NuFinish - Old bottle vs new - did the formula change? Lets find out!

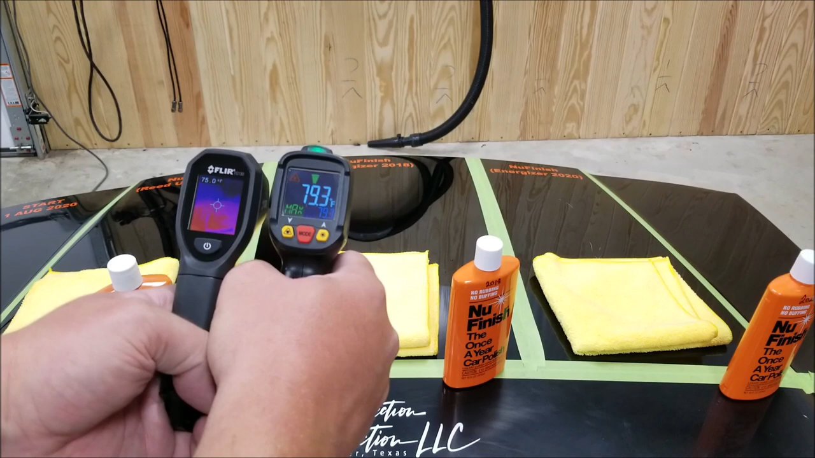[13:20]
My cheap little thermometer, it always reads a little high. Now we're going to just remove the tape.